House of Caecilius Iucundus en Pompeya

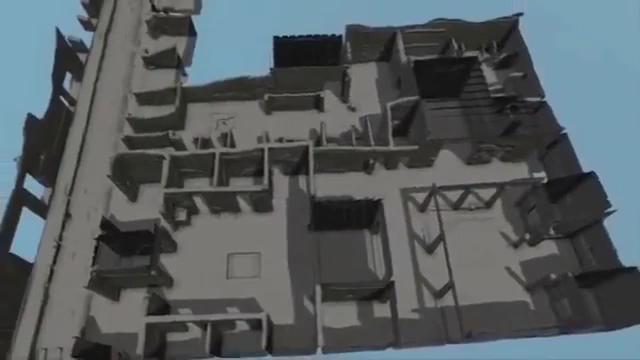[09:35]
What we've seen so far is only half of the house. To the north was the neighbouring house Yucundus brought up.
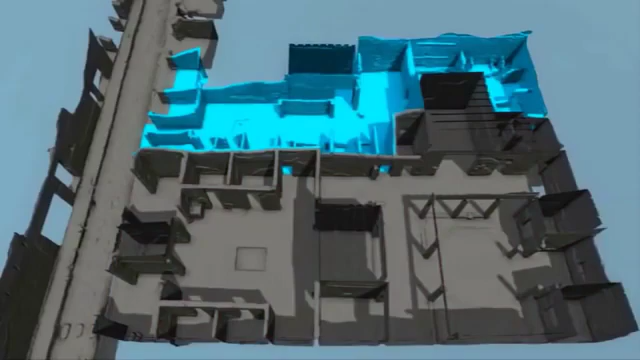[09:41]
It was joined onto the house we just visited by three passages.